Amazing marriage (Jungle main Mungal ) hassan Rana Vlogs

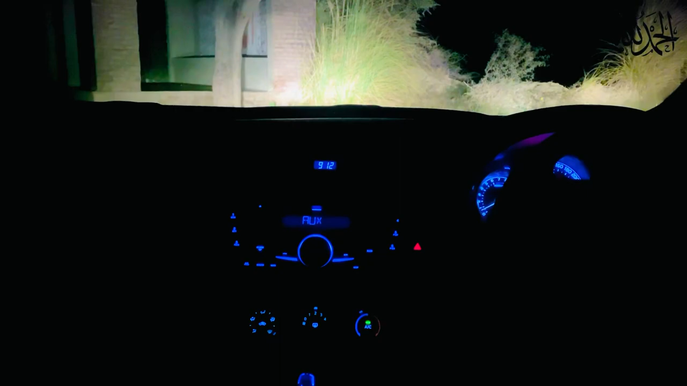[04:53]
اور پھر ہم جو ہے نا اپنی منزل یعنی اپنی رہائشگاہ
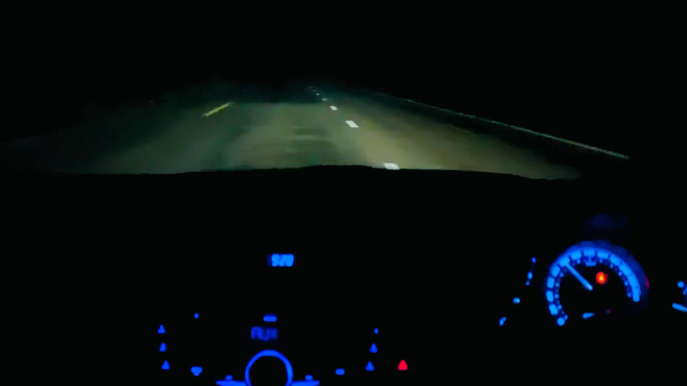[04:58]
کی طرف جا رہے ہیں یہ پھر وہی ایم ایم روڈ ہے جو سٹارٹ میں دکھایا تھا